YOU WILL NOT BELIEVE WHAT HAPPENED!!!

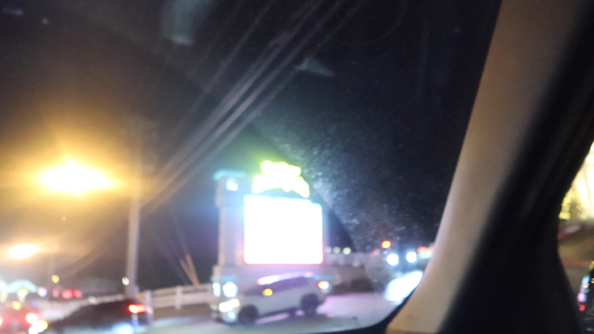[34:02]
And if you've never been here, I highly recommend.
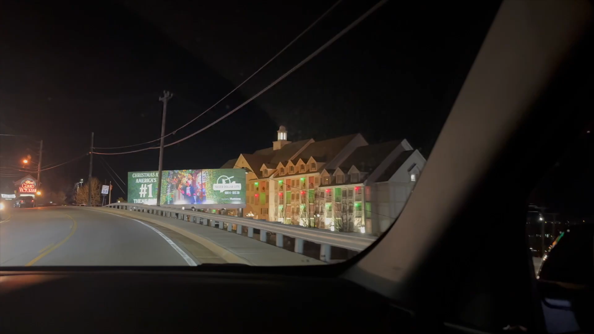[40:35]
I've stayed at this hotel before.
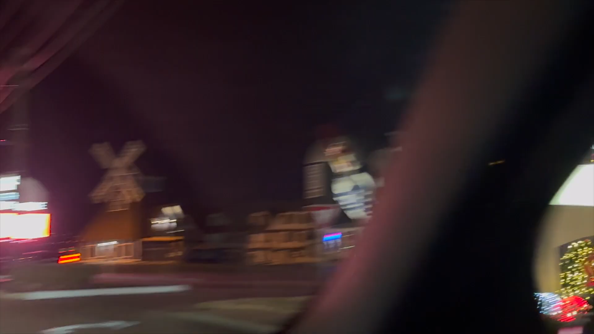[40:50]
Yeah, this is the classic. Yeah, the chicken.
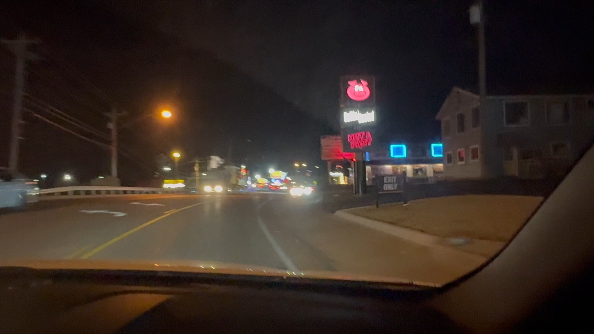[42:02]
And like Presley's right there, that's original. The American Theater,
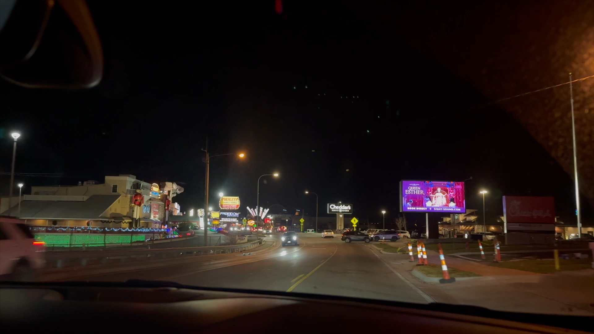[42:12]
the Wax Museum's up here in just a second.
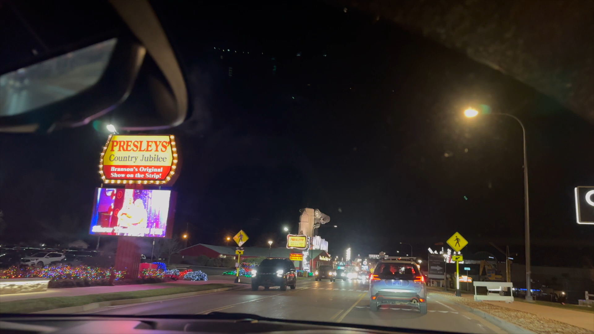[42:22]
There's King Kong up there. Mm-hmm. Hey, that's the Wax Museum, ain't it? Yeah.
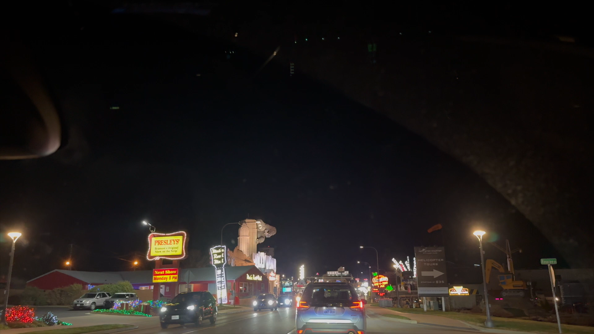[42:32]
The architecture on that is just mind-boggling to me. To create something that's so, it can withstand weather the way it does. This is a fairly new one, too.